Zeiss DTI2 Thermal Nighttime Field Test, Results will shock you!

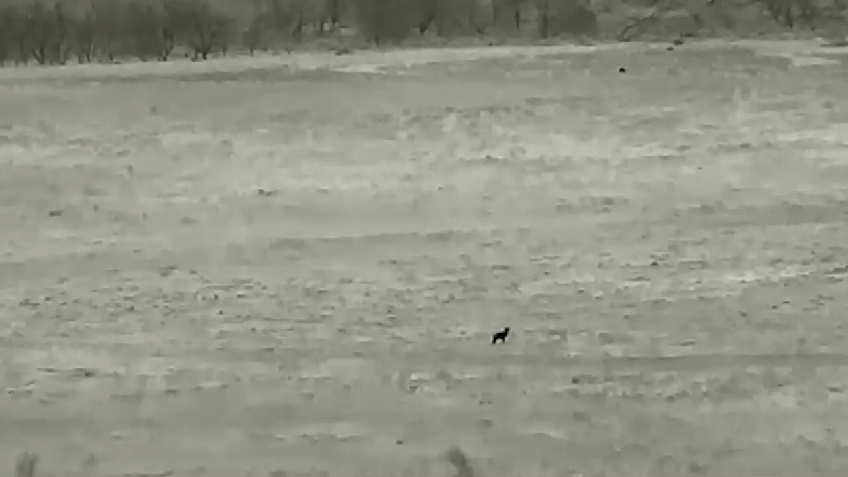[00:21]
That's where we saw the single coyote and the two white-tailed deer that were to its right.
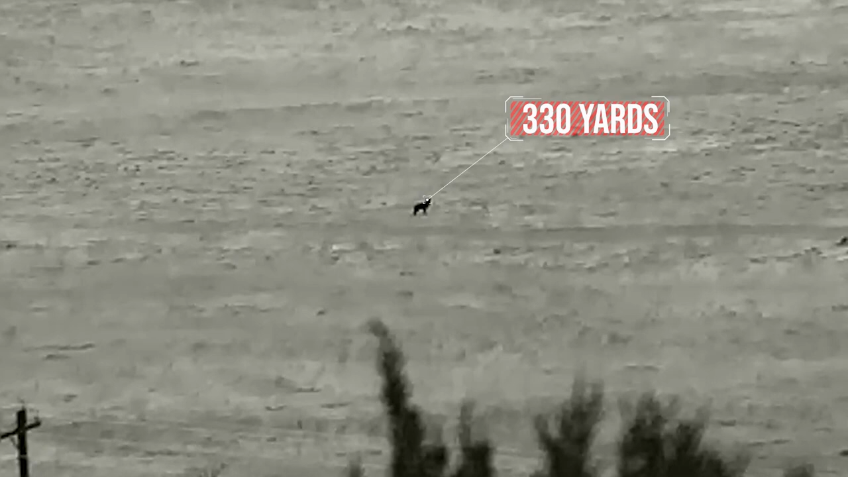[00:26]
That's 330 yards.
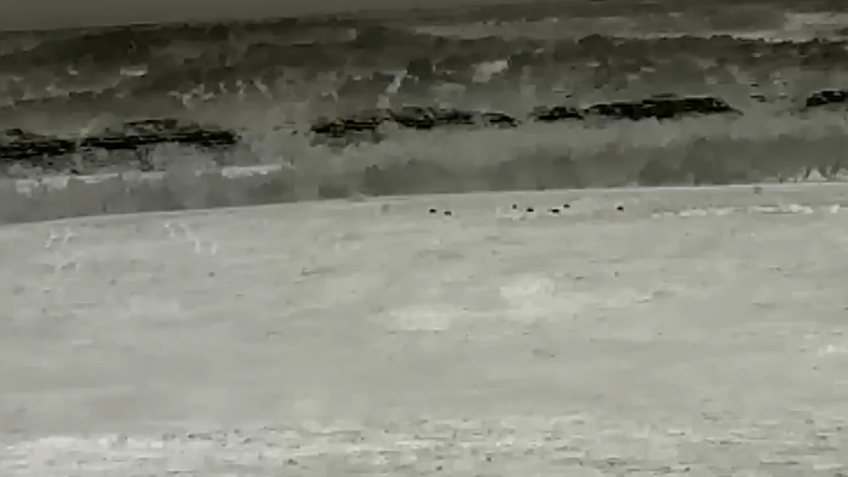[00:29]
And then if we go back to that far corner, that's where I showed you the group of hogs that came out.
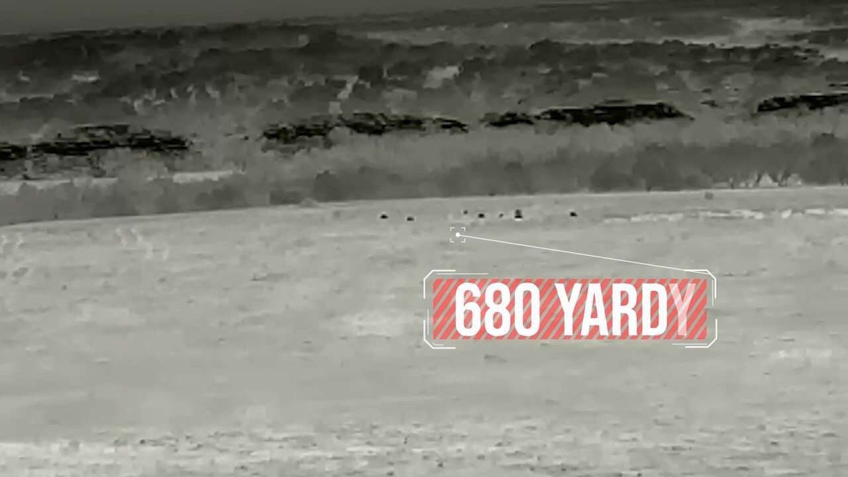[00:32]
There was probably about 15 of them. That's 680 yards.
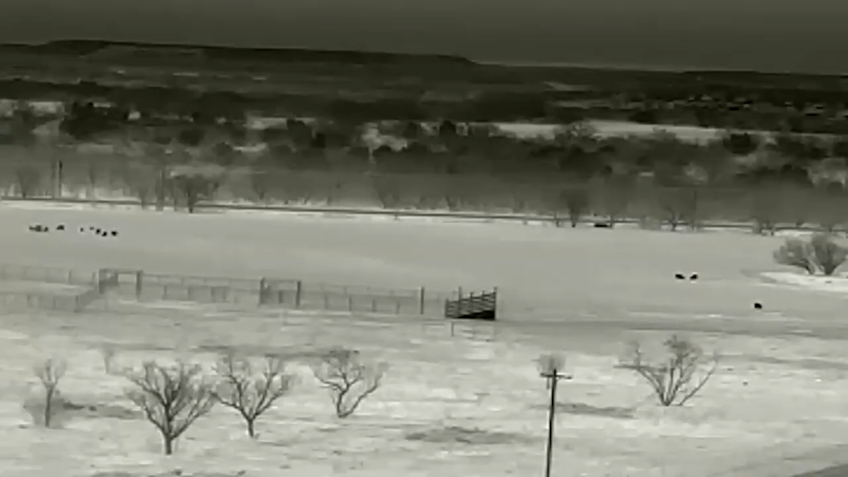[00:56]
Last night, I was telling you that that was around 1,200, 1,250 yards.
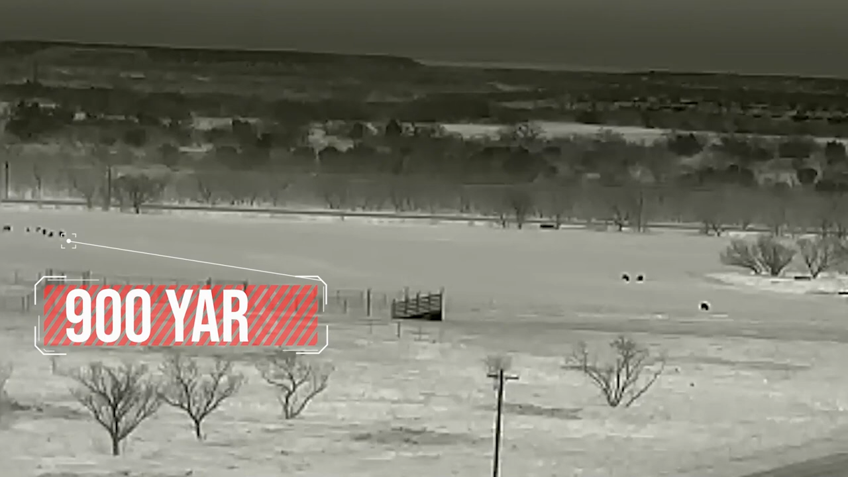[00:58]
This will let you know how deceptive distance can be at nighttime.
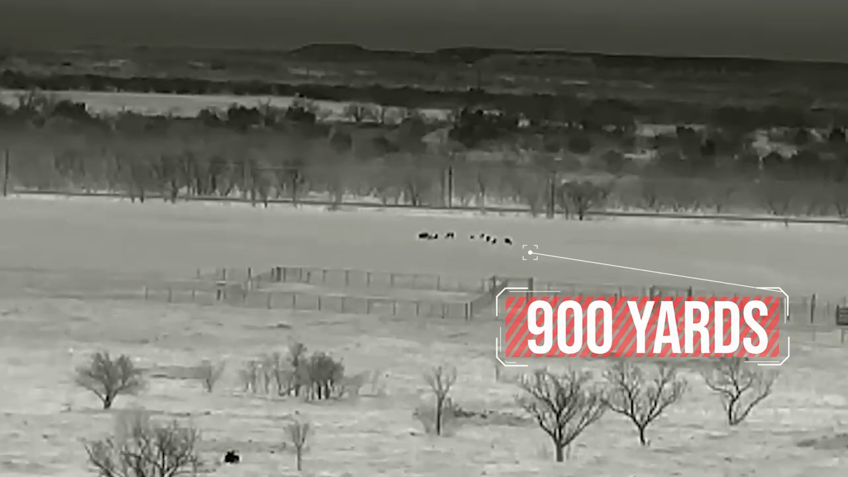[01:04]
That's really only 900 yards.
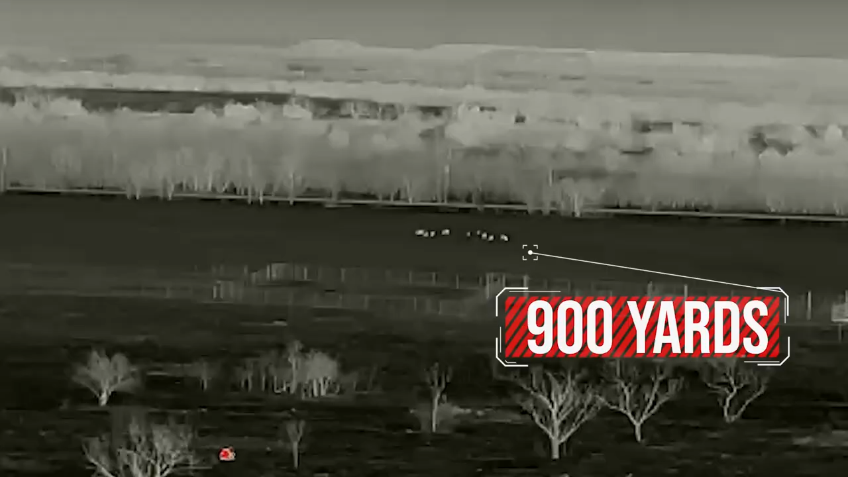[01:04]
All right. So right here in the middle of the screen, you see that dark image. That is a wild hog. That's at about 620 yards. If you look to the left, you see an image moving from left to right, right towards the hog. That is a coyote.
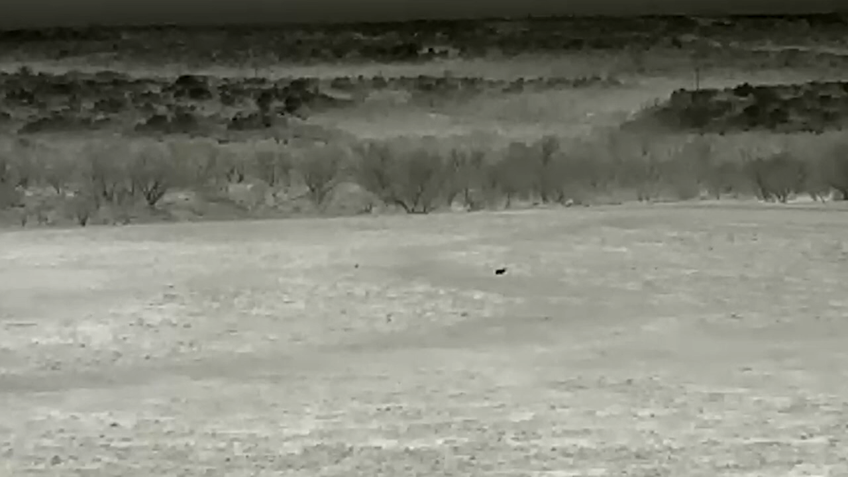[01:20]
And a little bit behind, there is another coyote that decides it doesn't want to engage. All right. So what I'm going to do, I'm going to take you through some of the different color palettes. So right now, we're on black hot.
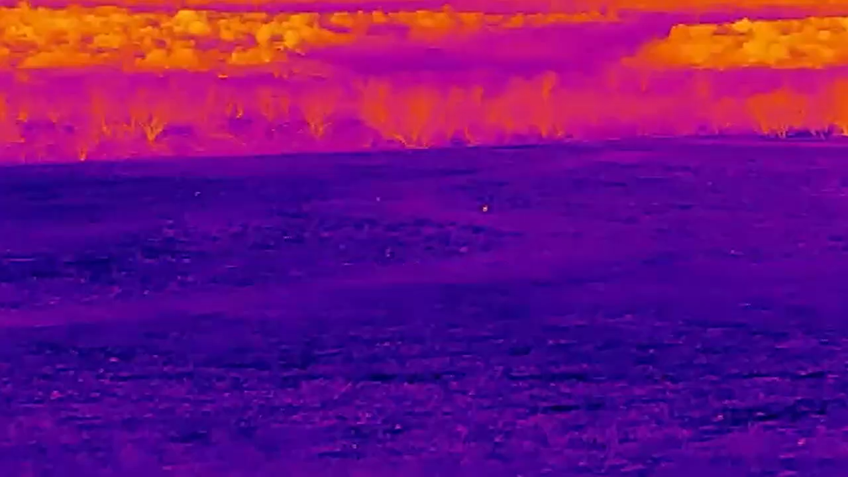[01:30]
This is rainbow.
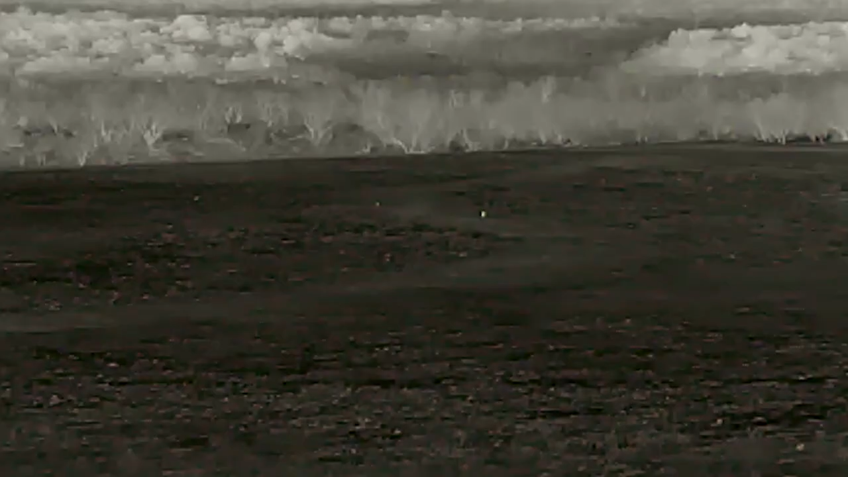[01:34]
This is white hot. And now we're back to black hot, which seems to work best on this particular field. All right. So if you notice now that the hog faces up on the coyote, he knows he's there now. So watch what happens.
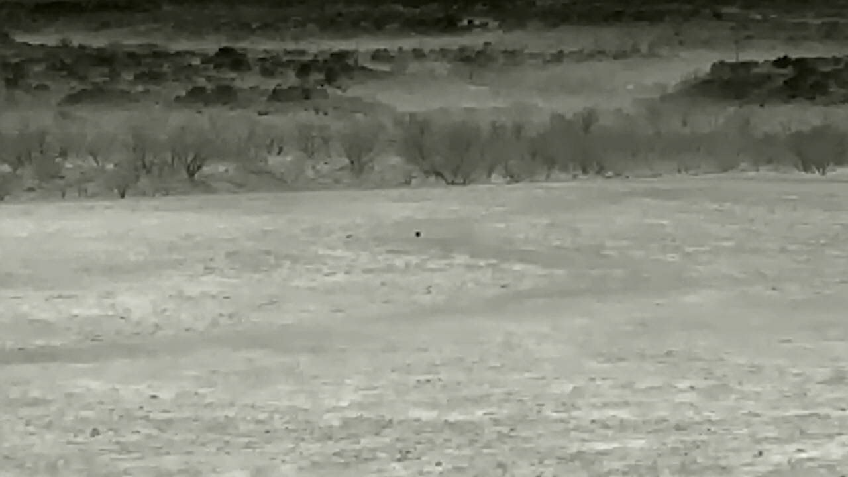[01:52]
The coyote decides that he's had enough, and he is moving on. All right. So this next clip is really cool.
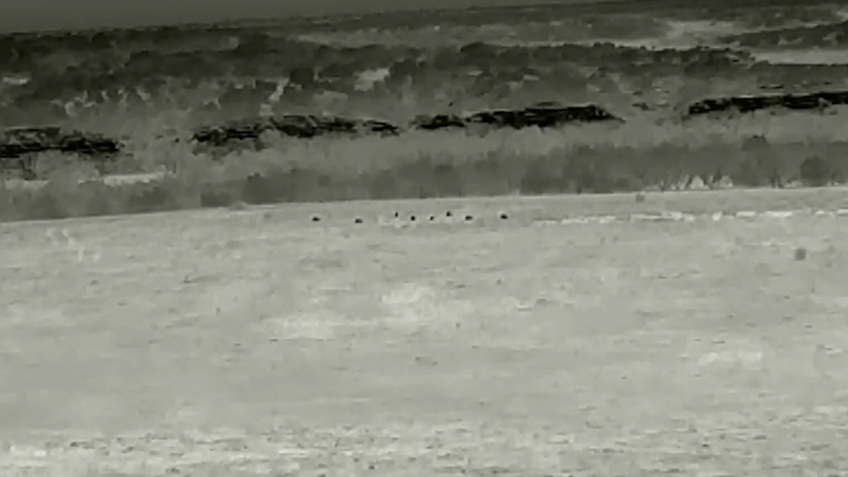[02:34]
Then when we pan all the way over to the left, we're out at almost 700 yards, and there's a group of a dozen, maybe up to 15 hogs. And you can definitely tell that they're hogs at this distance. That's one of the things that we really love about the DTI is it has that Zeiss quality image. So we've developed a game plan.
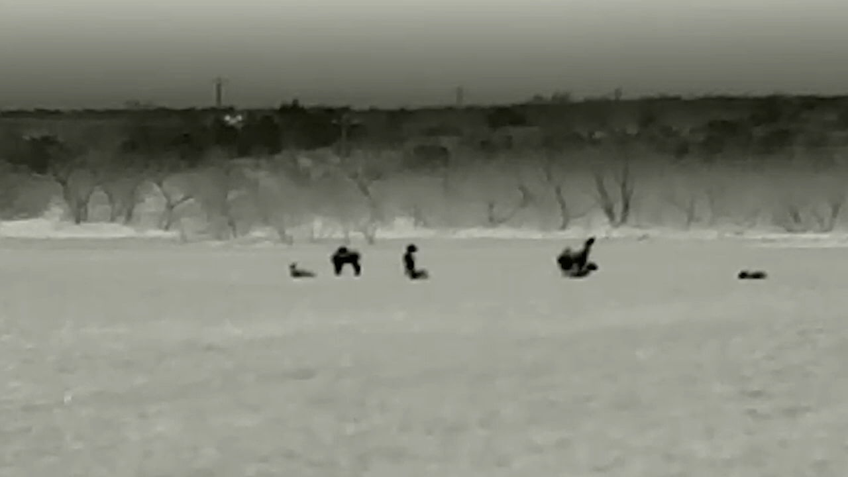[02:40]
We're going to drop off this plateau and see how close we can get to the hogs and deer.
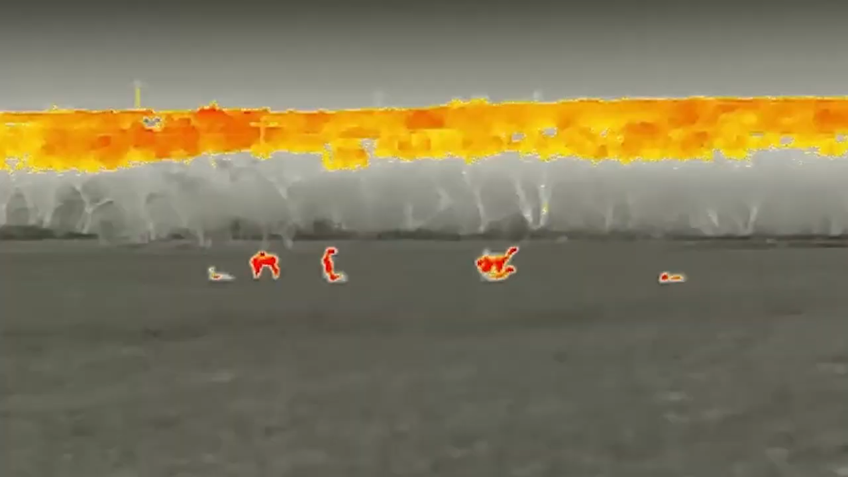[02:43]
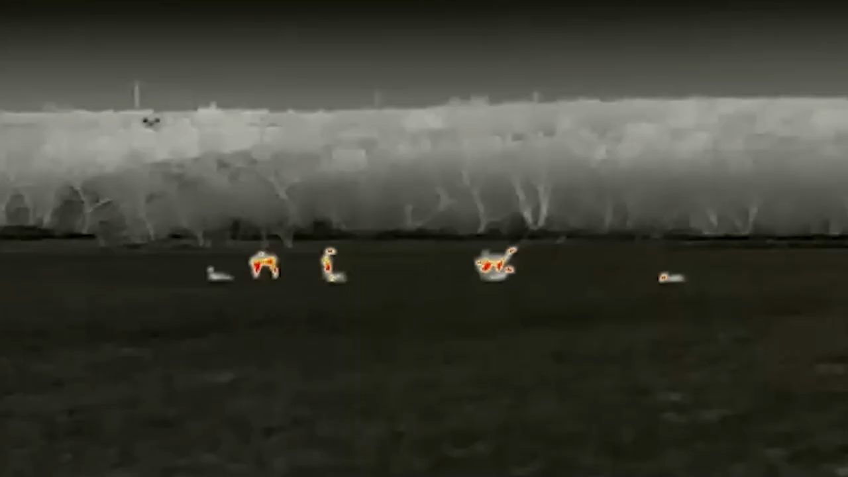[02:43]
Right now that we're in the same field with them, they're only a short distance apart from each other, and we're only about 200 yards out.
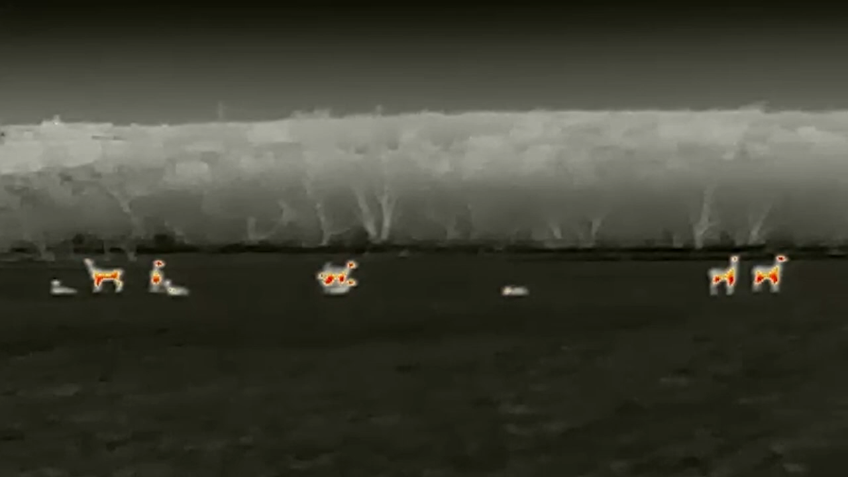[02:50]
So before we get any closer, I'm going to go ahead and run you through these color palettes one more time.
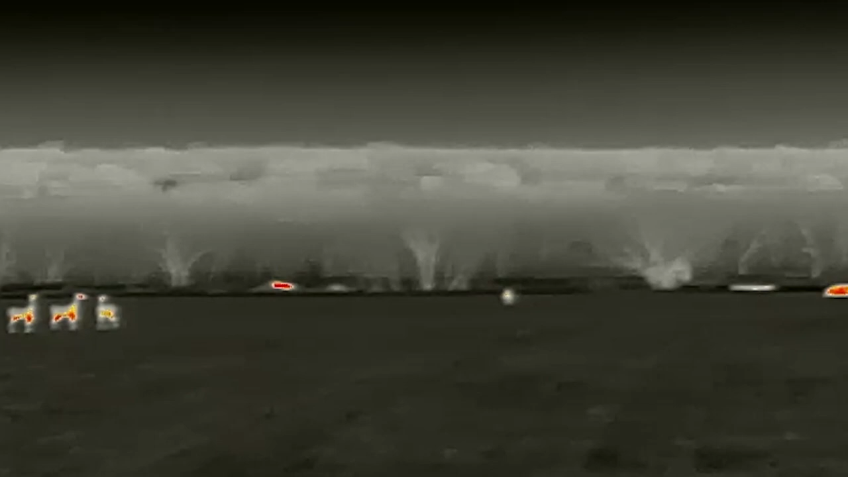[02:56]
Right now, I'm on black hot. This is red hot.
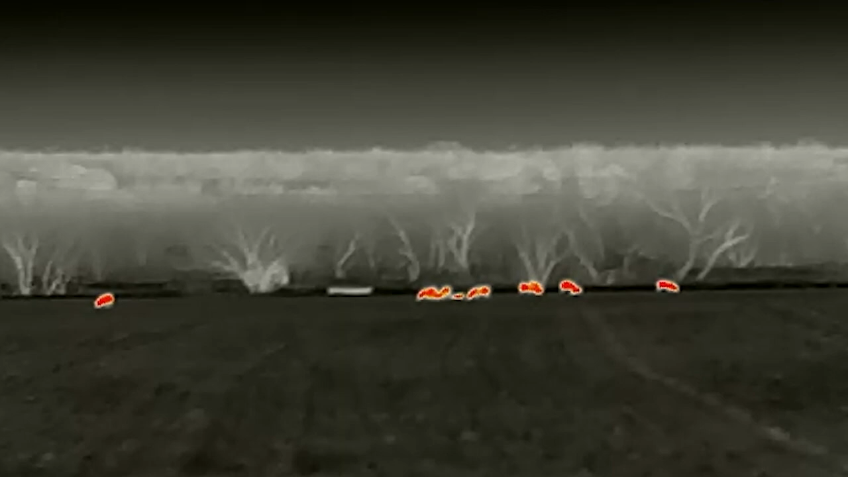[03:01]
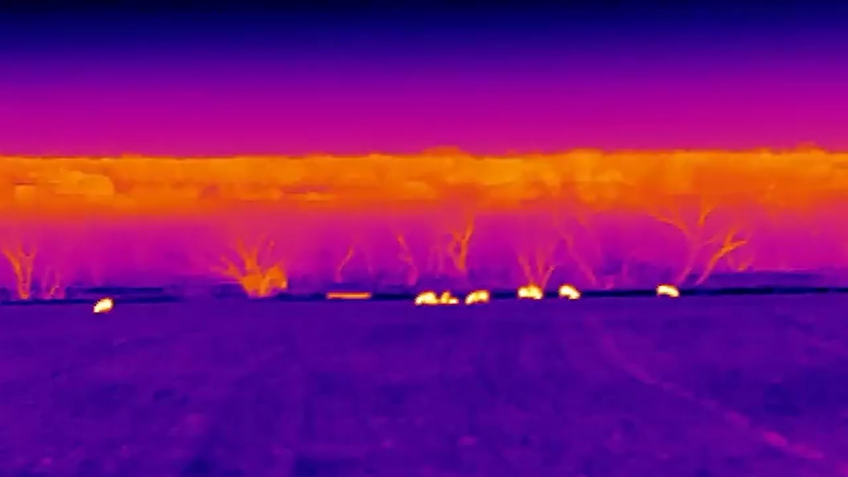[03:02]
Rainbow.
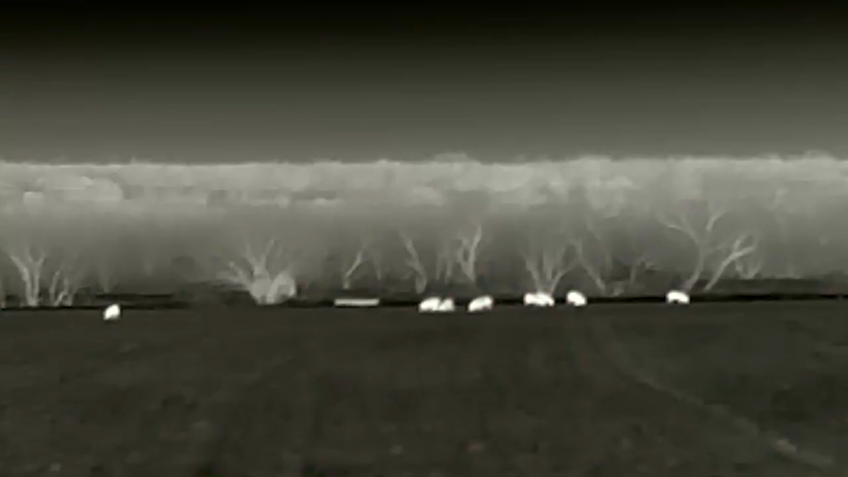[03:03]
White hot. And now back to black hot. So you can easily tell the difference between deer and hogs on the Zeiss DTI at this distance.
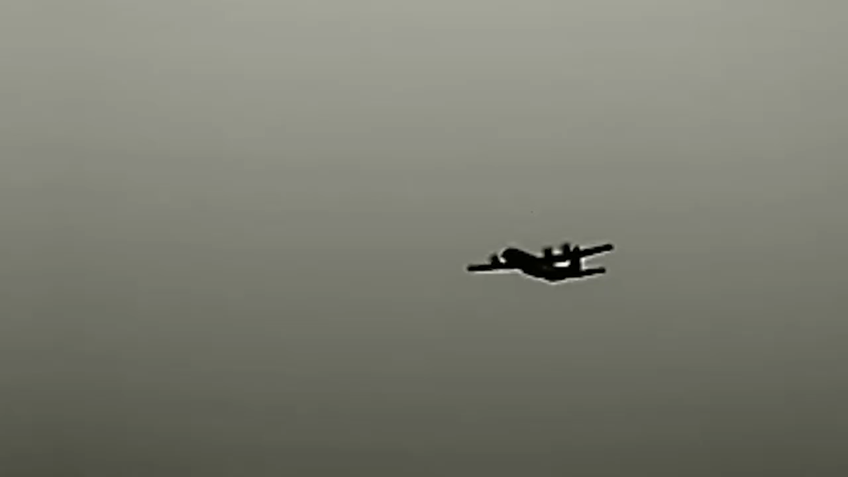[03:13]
As we're sneaking in closer to these hogs, we actually got a nice surprise from a flyover from a pair of C-130s.
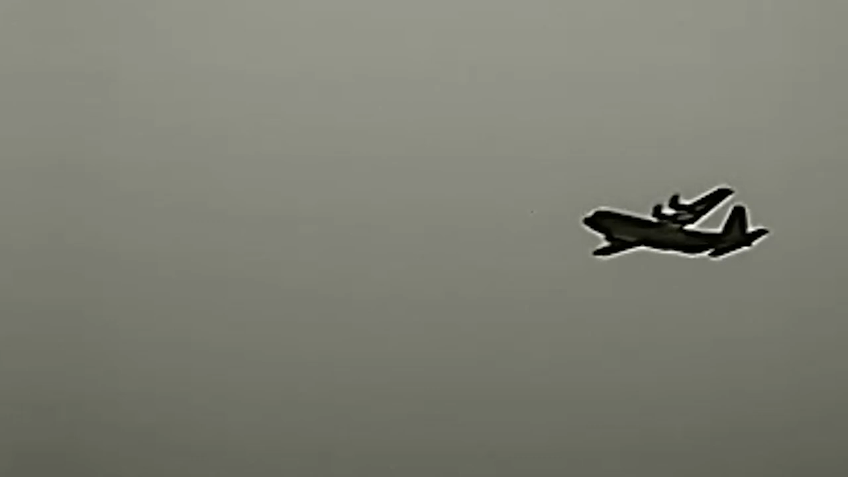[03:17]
Now we're 105 yards away from the hogs.
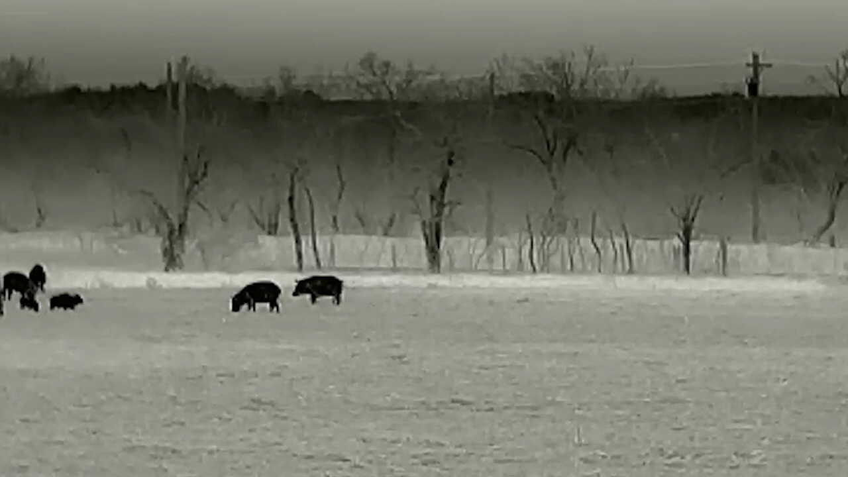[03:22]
The image quality of the DTI lets us clearly distinguish between the sows and the boar in the group, which if you're hunting for meat, can make a difference. Y'all be sure to stay tuned. We've got some extreme close-up videos coming for you soon.